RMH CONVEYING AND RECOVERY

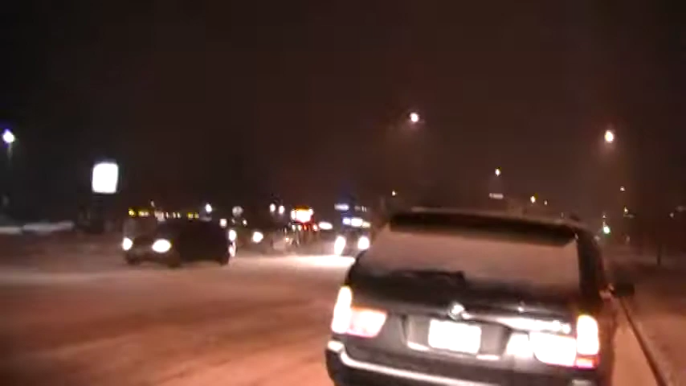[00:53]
right here everybody's looking at it like they've never seen an accident before and that's it for you guys